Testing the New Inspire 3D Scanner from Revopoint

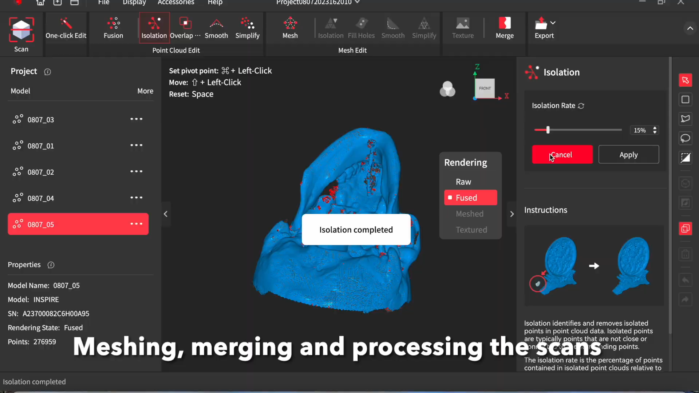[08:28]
Although you could see a few lines.
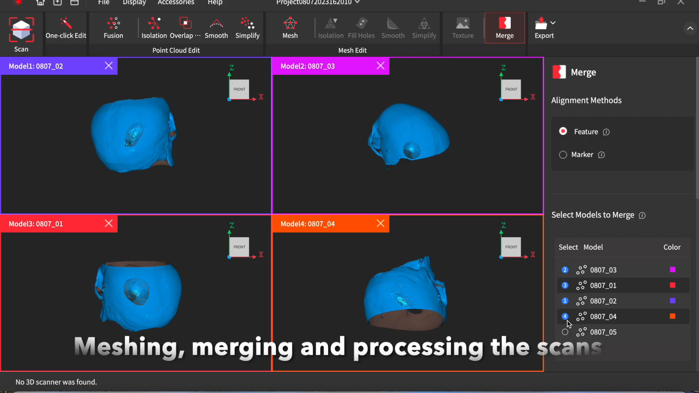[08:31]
And I merged them two at a time.
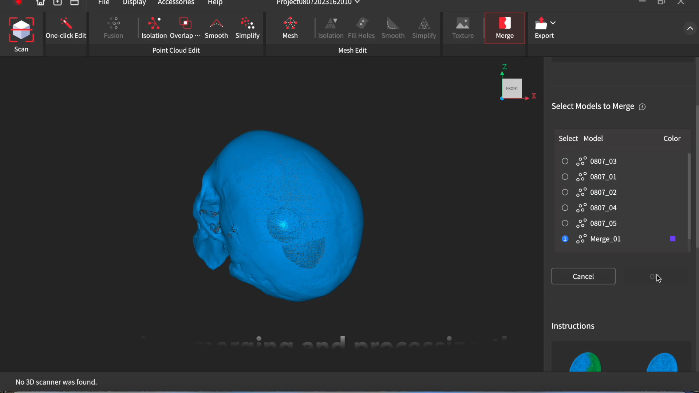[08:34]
You see this is with them all merged at once.
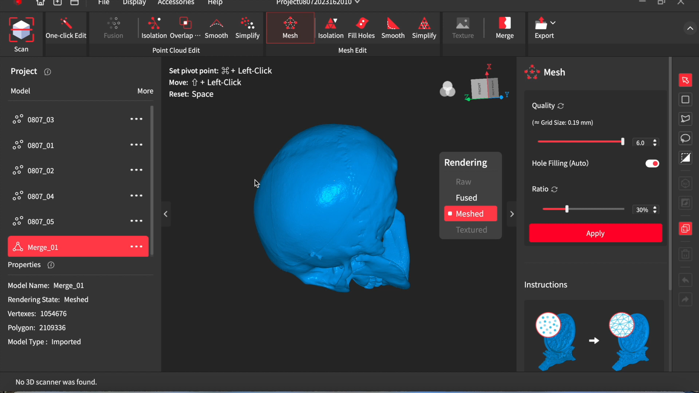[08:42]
And it's really good. I was really very impressed with how it captured this skull. Captured a lot of the angles and the details.
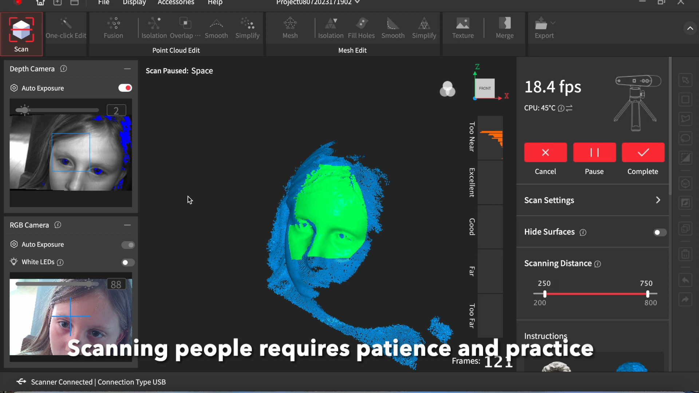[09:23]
You just have to keep it moving. Keep the scanner moving. Without it losing track. If you lose track.
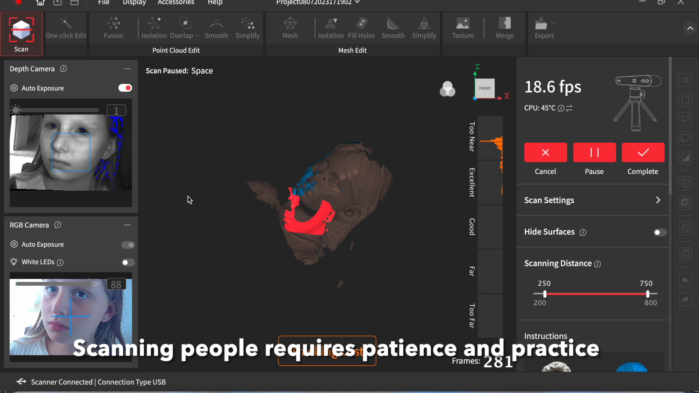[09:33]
You have to go back to an area it recognises and start again.
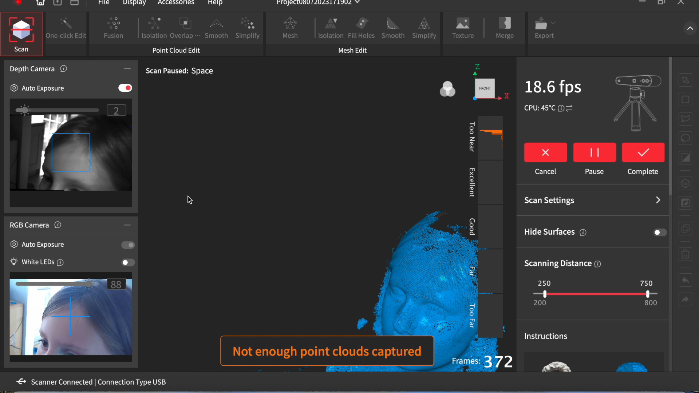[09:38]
It does require a lot of patience.
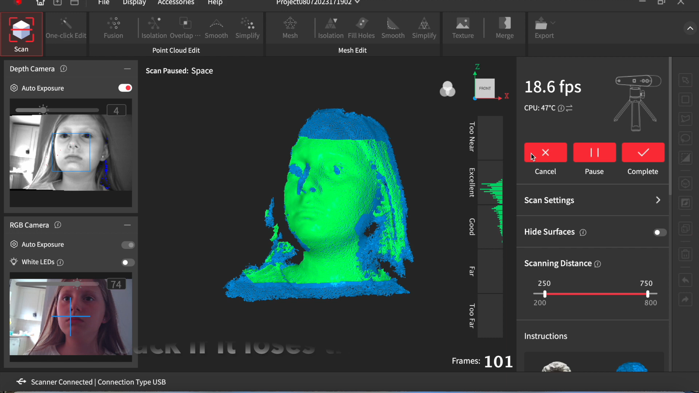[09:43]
Both on the part of the scanner and the scanee. Poor little thing was getting a bit fed up by the end of it.
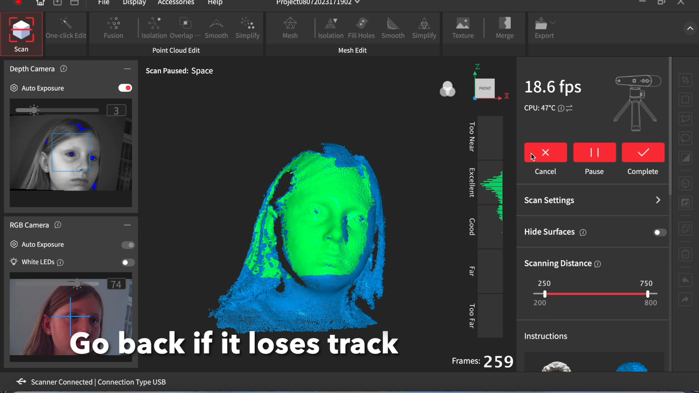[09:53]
Which doesn't look very happy. But it's easier to keep the same facial expression.
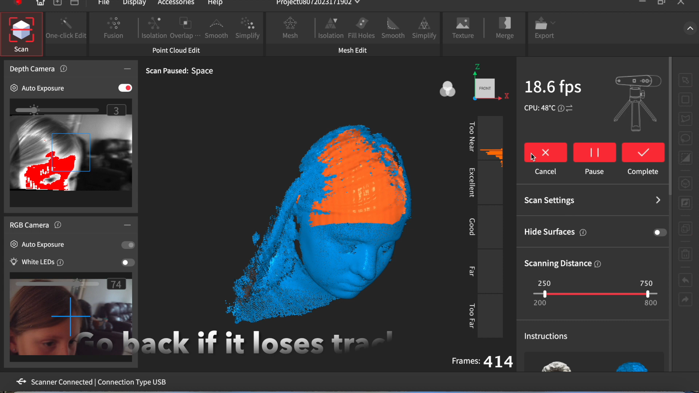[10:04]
If you have a bit of a glum face. If you try and maintain a smile.
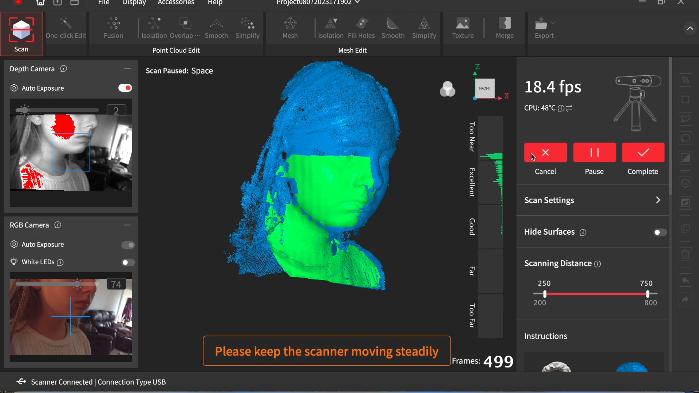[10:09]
You'll have a job to maintain that smile in exactly the same place.
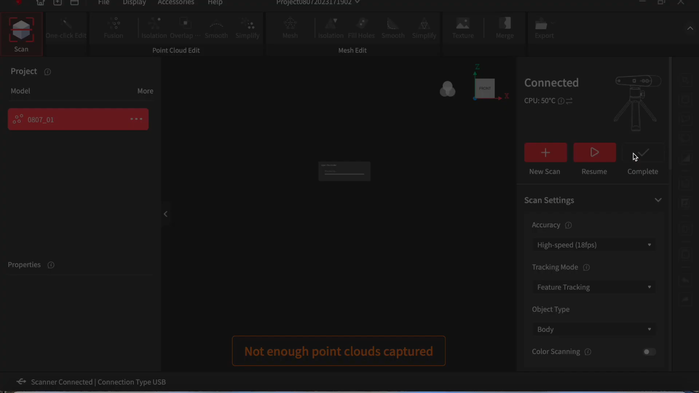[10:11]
And keep still the whole time.
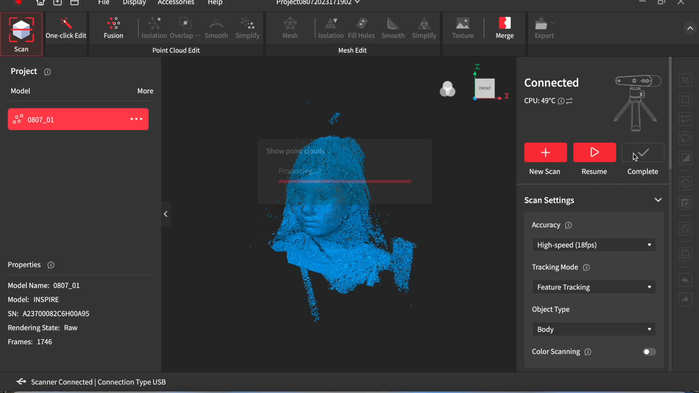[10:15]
Did quite a few different scans.
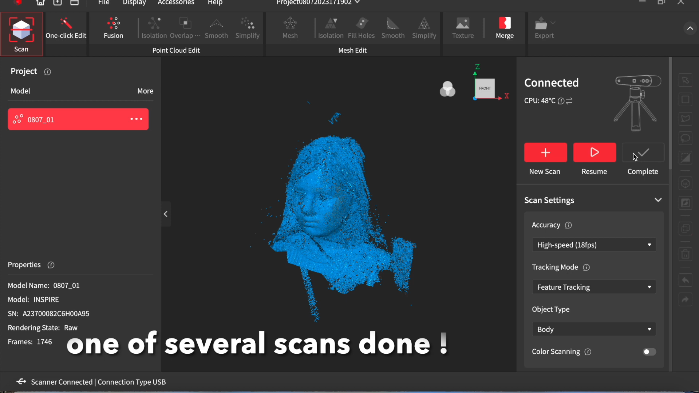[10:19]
This was one of them. That's the point cloud. Doesn't look much at this stage. I haven't scanned the back of her properly here.
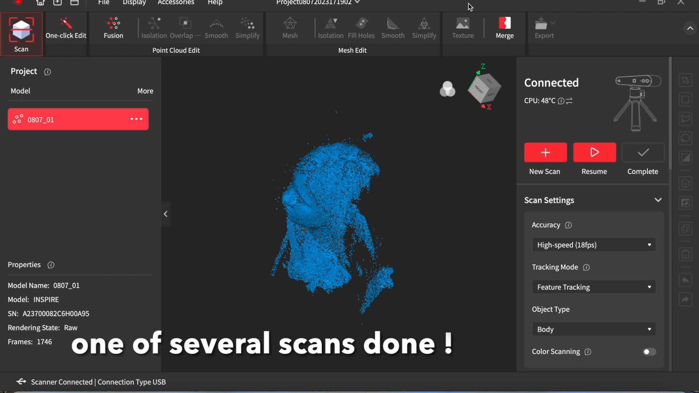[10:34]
And here I'm going to use the one click editing again.
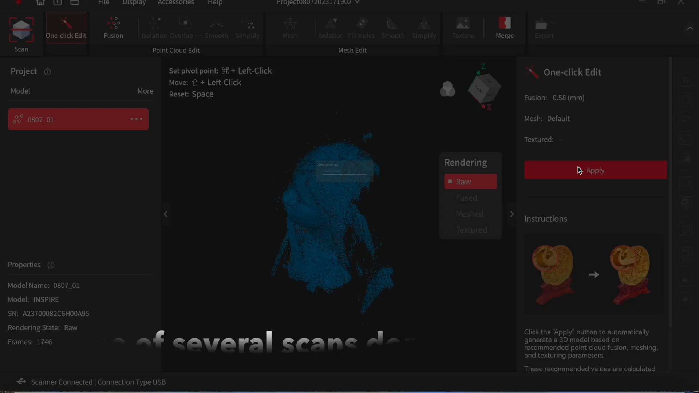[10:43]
And this does a really good job.
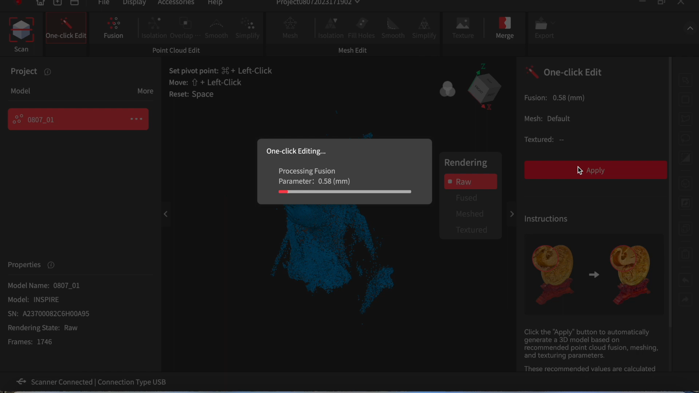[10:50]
I've sped up the processing time a little bit. Otherwise it would make it a little bit tedious.
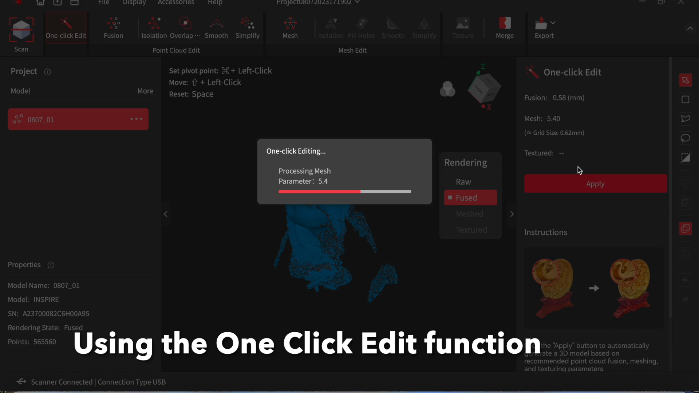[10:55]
Watching the video. But it didn't take long at all. The software is remarkably quick.
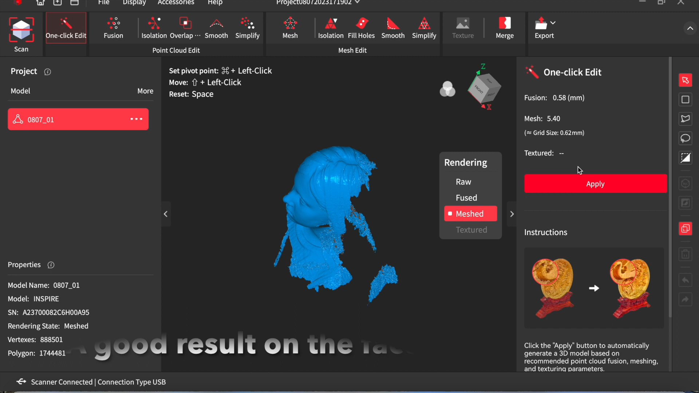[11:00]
But that came out really well.
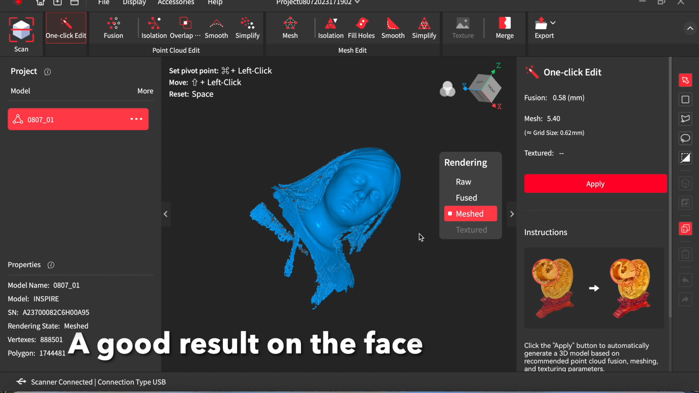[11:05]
It's a really good scan of her face. But like I say.
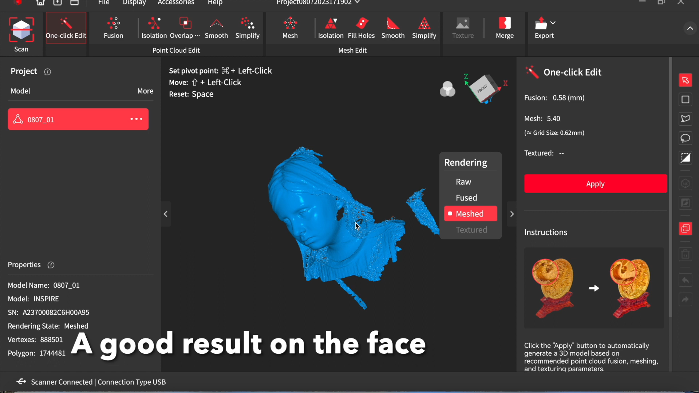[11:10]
We did make some changes in the end. I used some dry shampoo. Spray on her hair. To make it a little bit white.
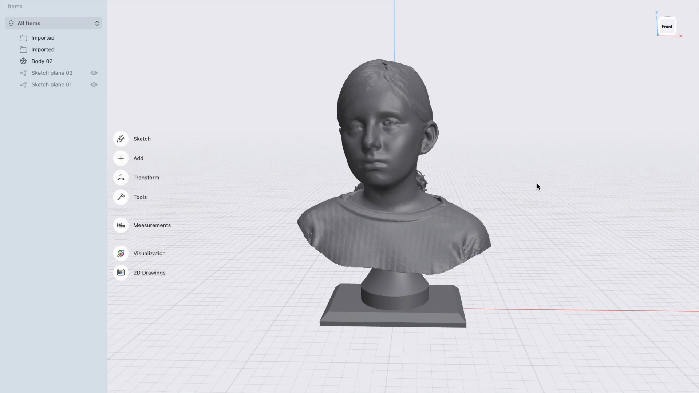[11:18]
And here we go.
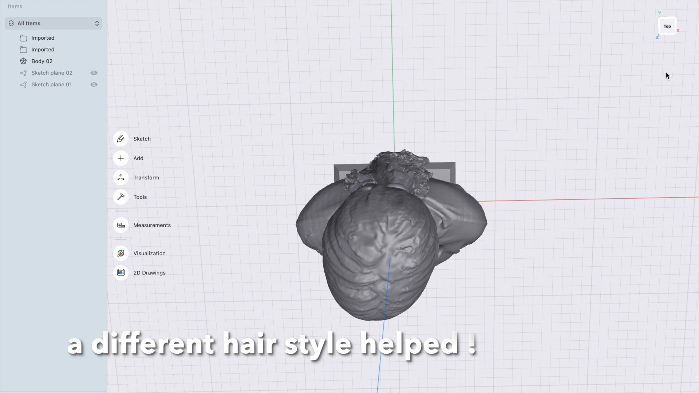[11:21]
As you can see the different hairstyle. Mounted on a plinth. Like one of these.
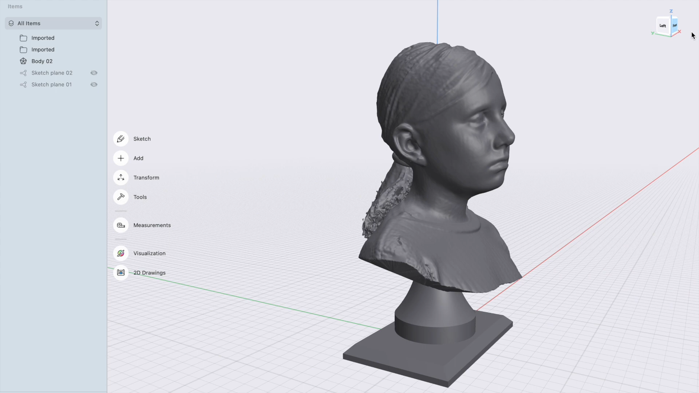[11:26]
Classical busts. This I did in Shaper 3D.